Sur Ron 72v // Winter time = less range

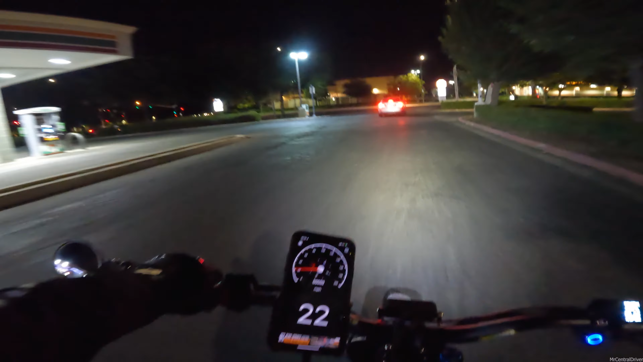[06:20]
we just cruising we're gonna blind the out of people because my headlight is so bright i can see everything in their car it's so damn bright and i'm not gonna make it lovely and it's not gonna turn forever so what i'm gonna do go around
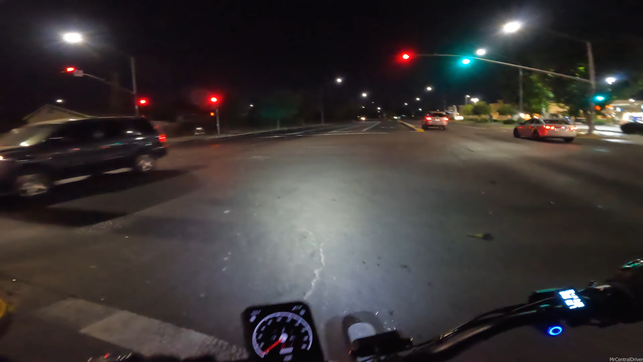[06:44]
better hurry up bmw is this a lot more traffic than the normally is seems like it and how come ours didn't turn green what the hell's going on here
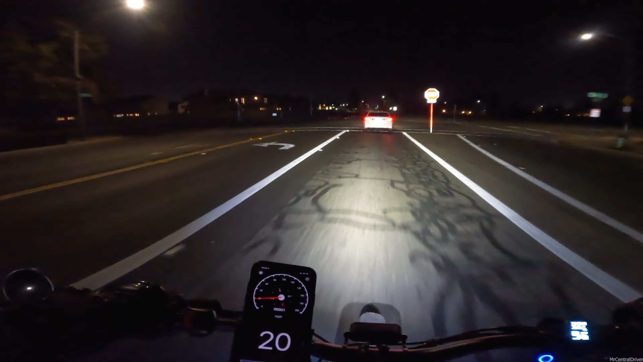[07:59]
bro we come to these people so damn fast it's ridiculous
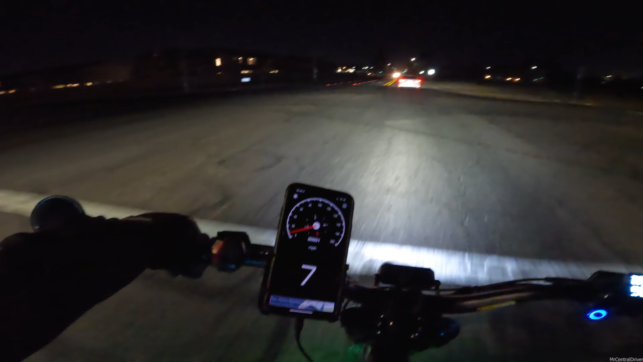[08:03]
are they turning or just going slower because we're slowing down this is a 45 bro like oh my god now they're like in the middle what are you doing where are you turning into where are you turning into
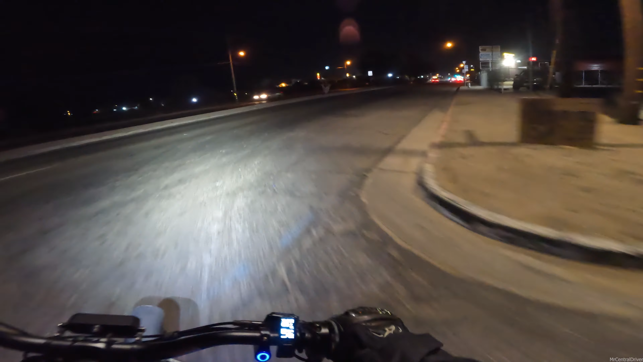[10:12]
boom we're gonna make it hey yo we made it sweet
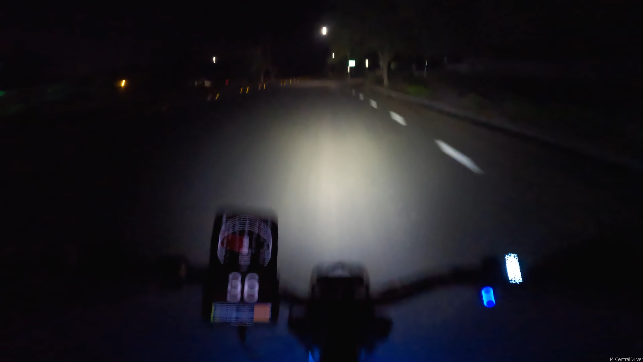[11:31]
oh it's a little smoky or there's probably dust from the road i heard some music like someone's throwing a party but uh
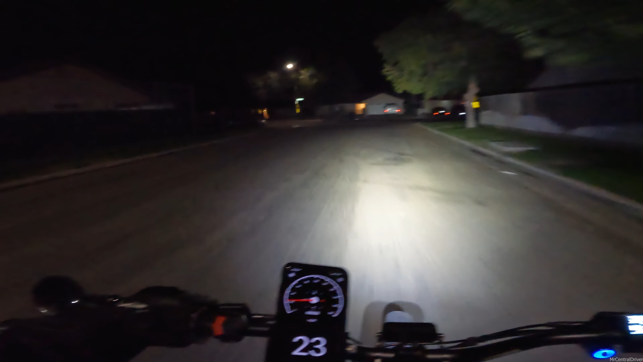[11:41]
i didn't hear it after i got in the neighborhood i heard it as soon as i was about the pool in the neighborhood damn this neighborhood is dead there's a dog outside the dog just wandering around